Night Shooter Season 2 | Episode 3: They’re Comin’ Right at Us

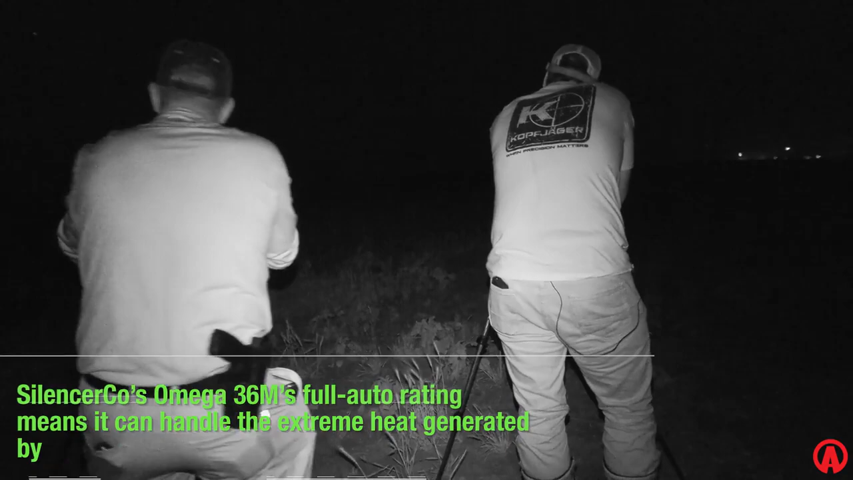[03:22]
Wow. Good shoot. I think we got about 6 of them down or so.
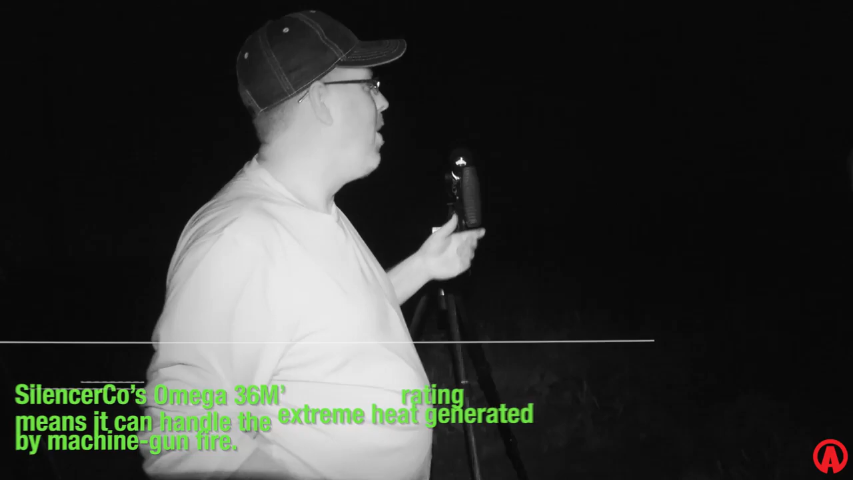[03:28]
Yeah. There was a bunch of them falling.
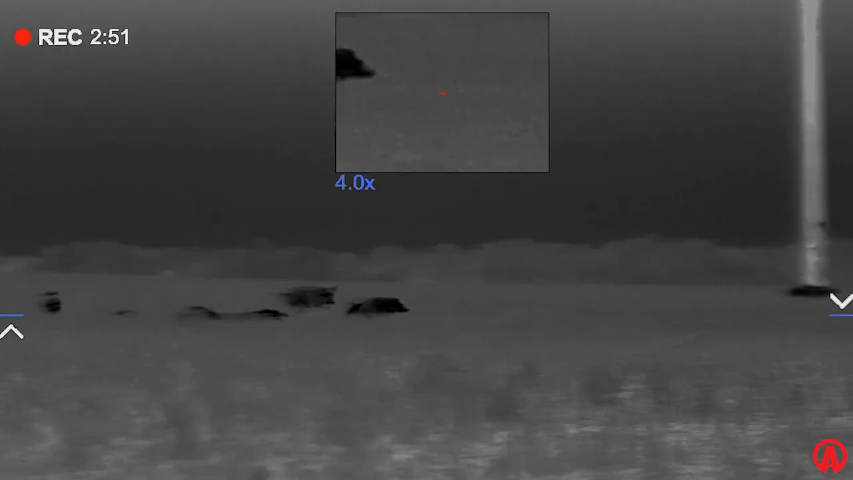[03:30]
That second pig I shot at, I like took 2 steps to the right,
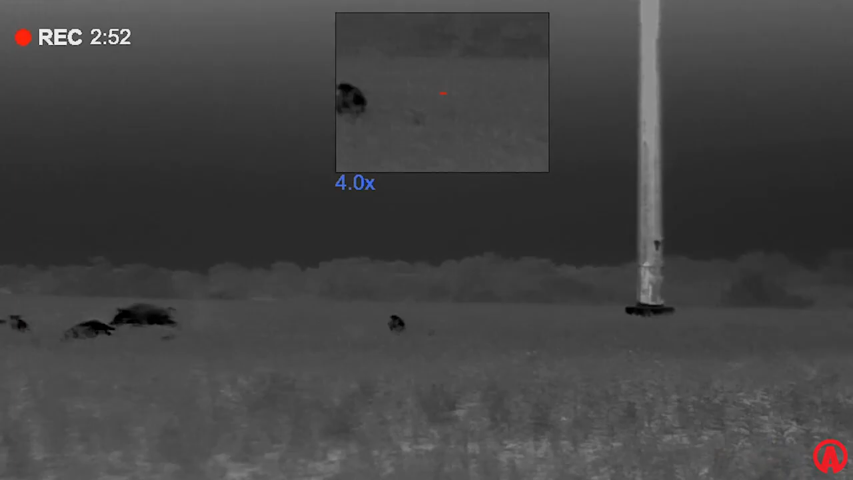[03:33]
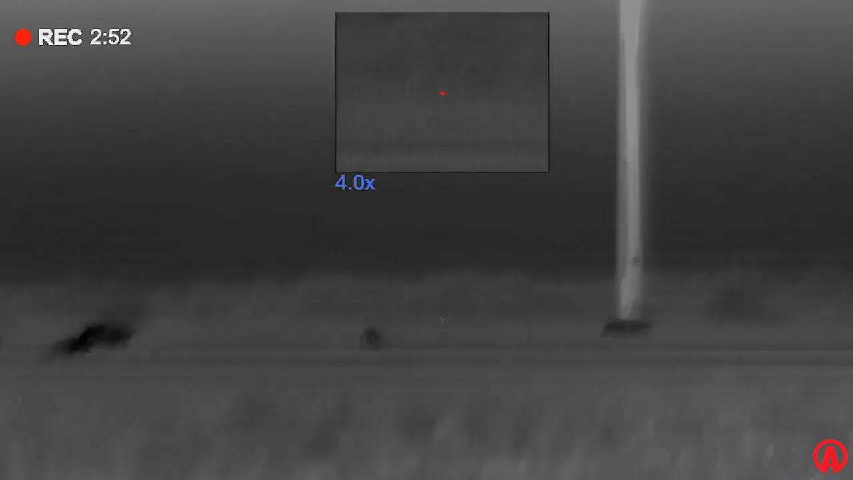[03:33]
so I went to like lead it on the right and he tucked to the left and took off and I was like, oh crap, now I just shot in the dirt.
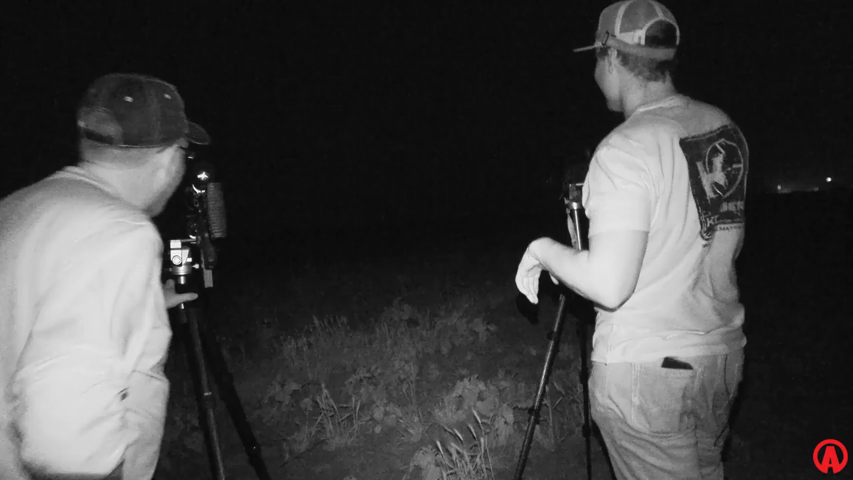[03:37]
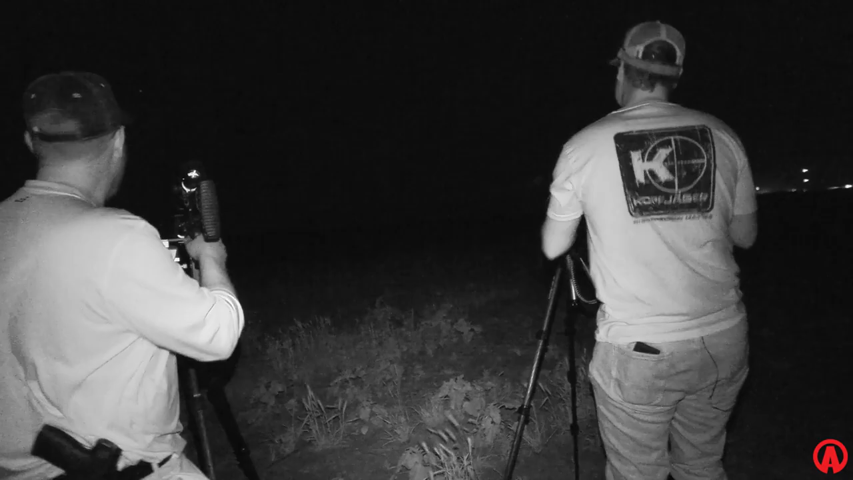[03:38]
These pigs are extremely tough.
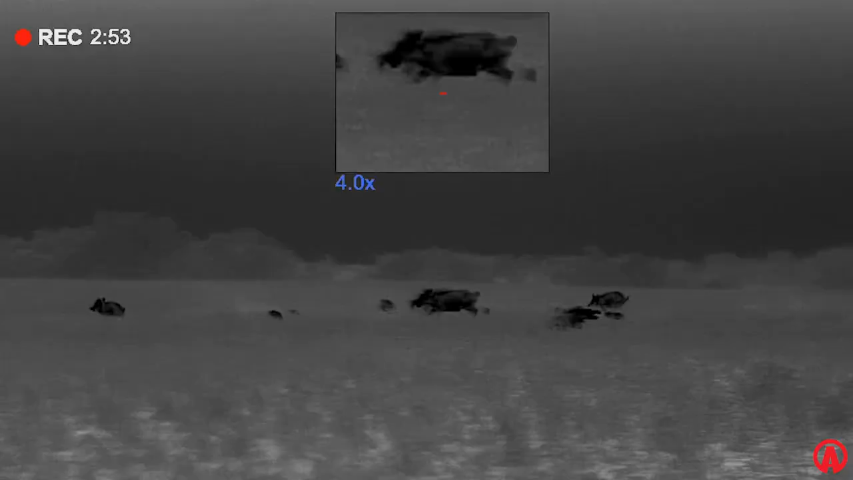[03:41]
So some of them took a couple extra shots to put them down hard,
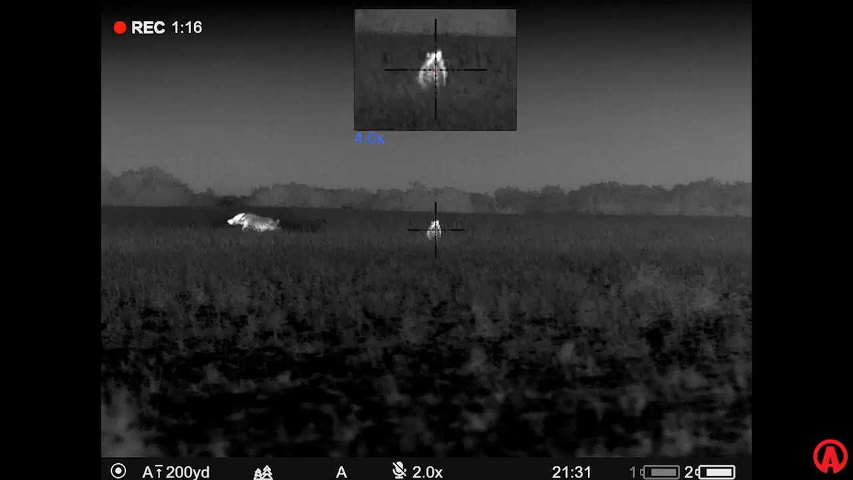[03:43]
but once they did, they stopped moving.
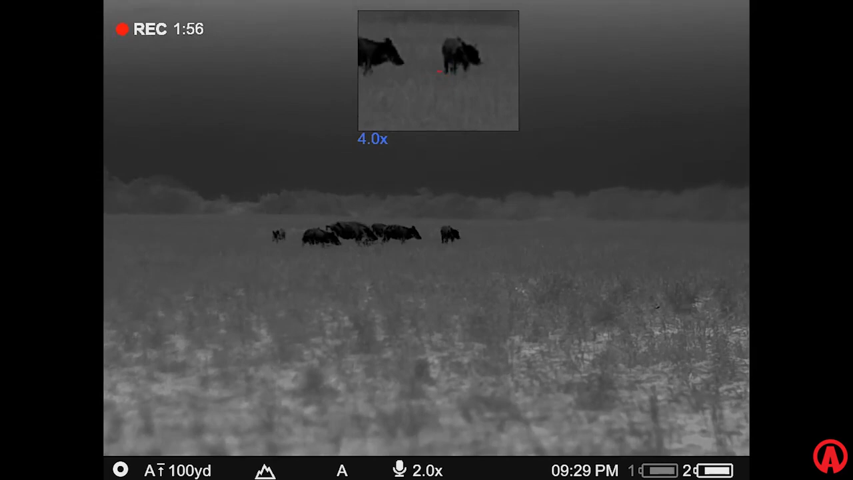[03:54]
15? I think so. They were all different sizes too.
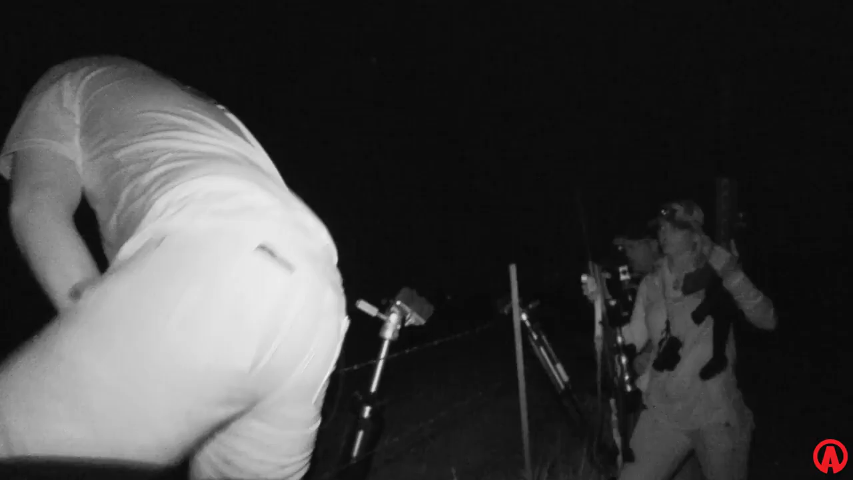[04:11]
As we get our equipment out of the truck, we had to climb a barbed wire fence to get into the field.
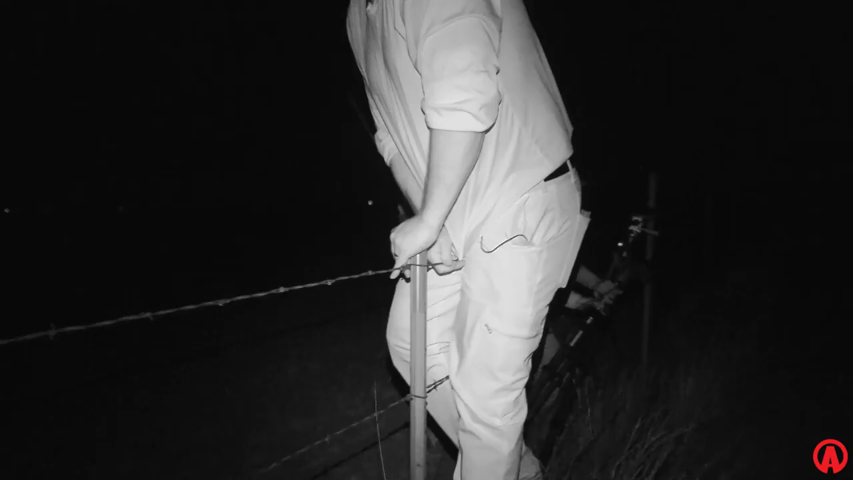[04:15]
A little bit complicated.
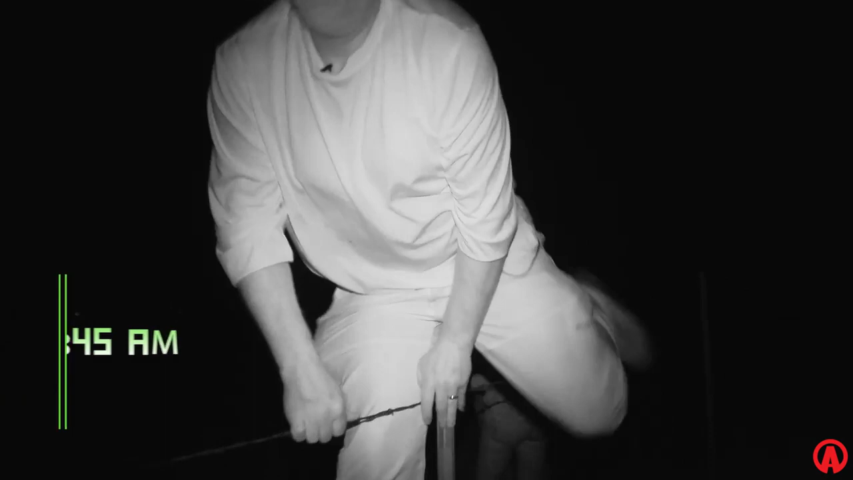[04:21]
Ooh, that was fun. That part of it was a little bit tricky, but once we were in the field, we had about 800 yards to go to get on them.
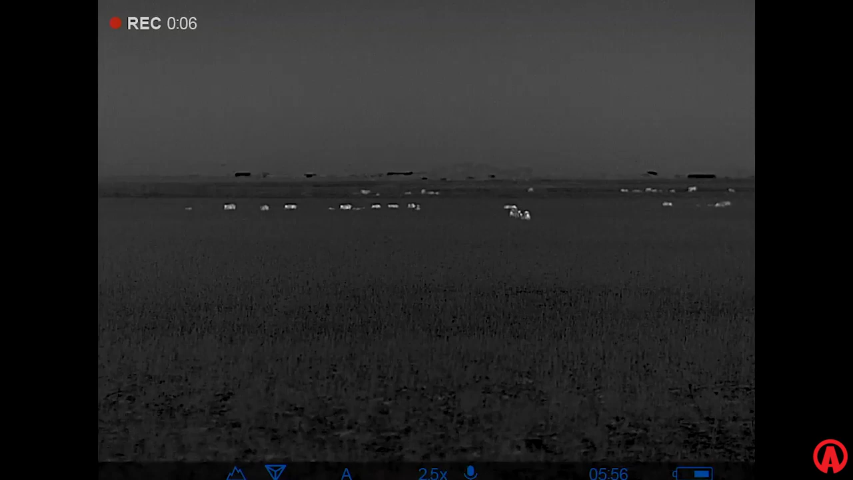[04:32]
What we thought was a big group actually turned into an even bigger group.
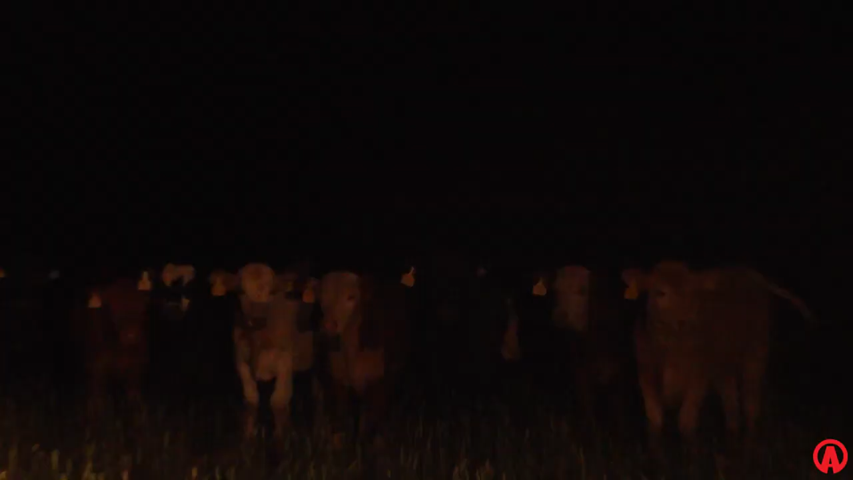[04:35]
These hogs are spread out all the way from left to right. To add an obstacle to the stalk, there was actually a few cows that were in the field.
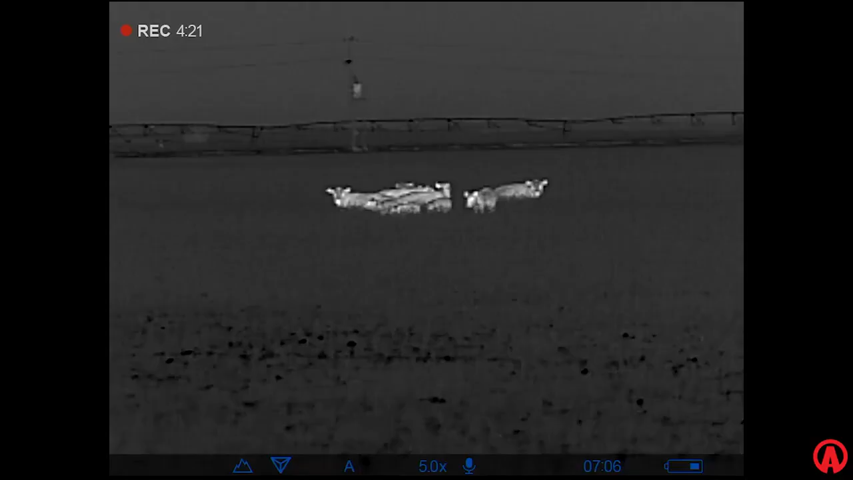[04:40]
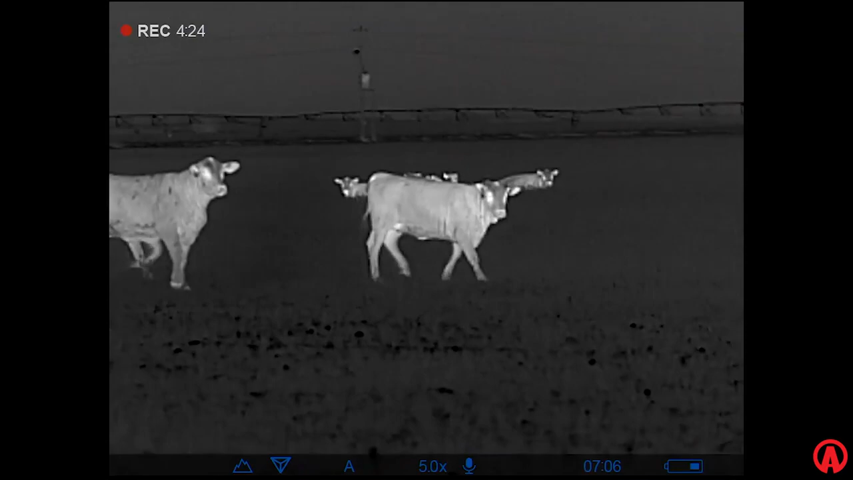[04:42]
It's very common that you'll actually see hogs intermingled with the cows because they use them for protection.
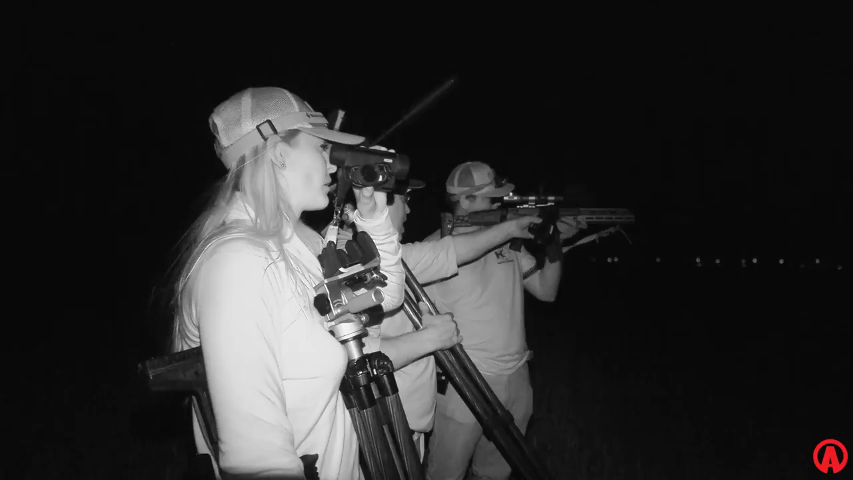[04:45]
Those are cows. No, left more. Right towards those lights that way. Hold on a second.
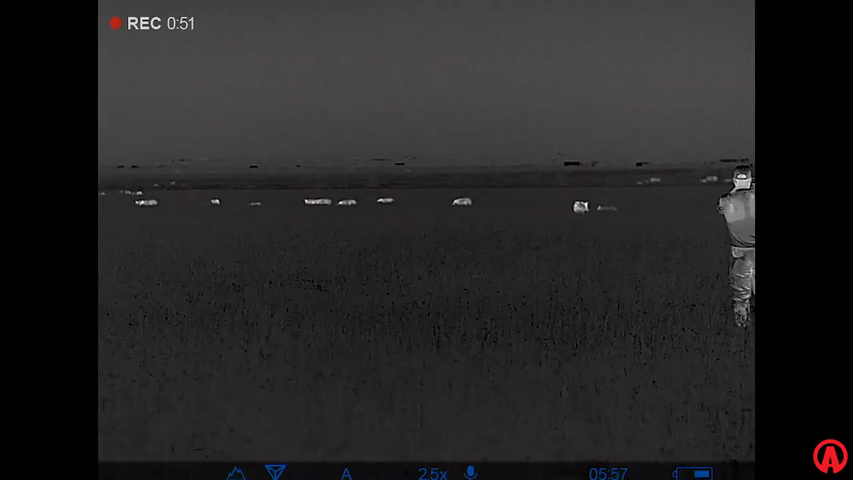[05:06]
I think we can. Y'all make the call. We just gotta watch that last boar.
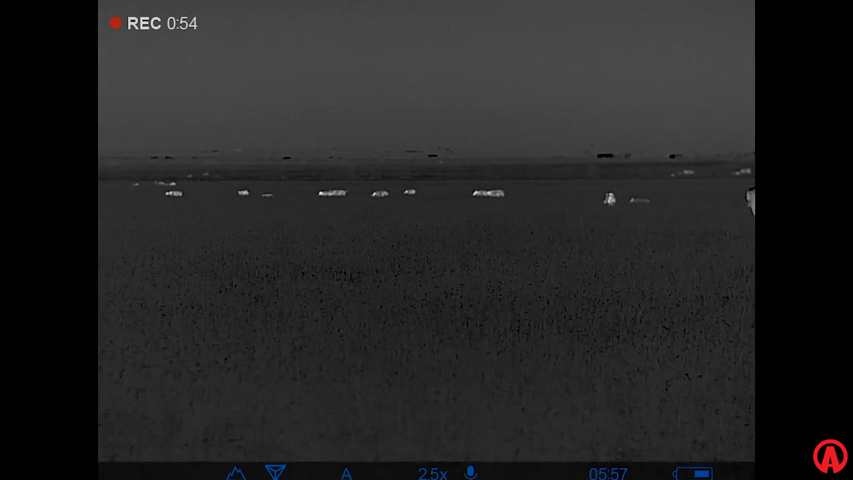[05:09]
I think he's the only one that I'm worried the most about. Let me just go left.
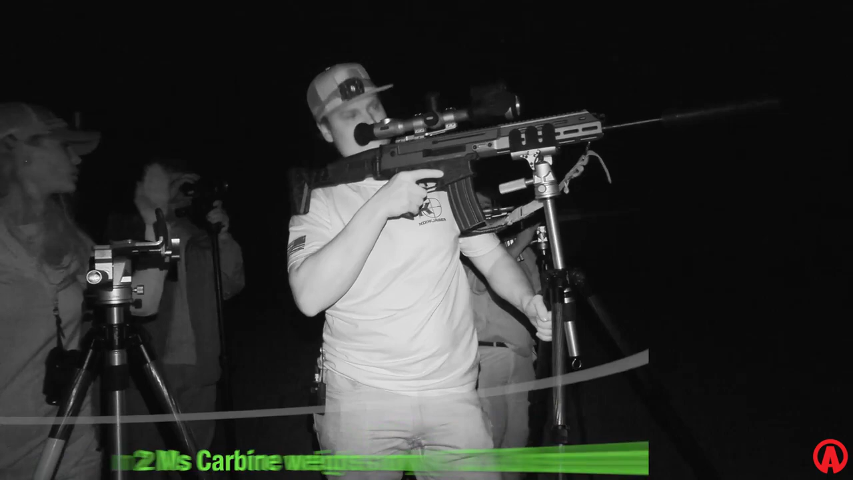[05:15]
Down the road and then yeah, shoot. Yeah, we should shoot directly left because there's cows behind those in the distance.
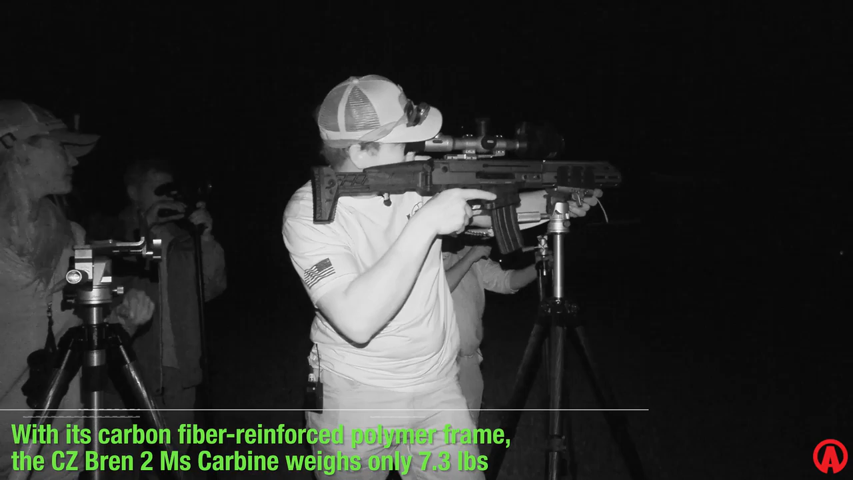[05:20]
As we approached the heat signatures, we were positively able to determine through the thermal optics what we were looking at. We did pick out a big boar that was closest to us and decided this was the shot opportunity we needed to take. I got the one in the middle.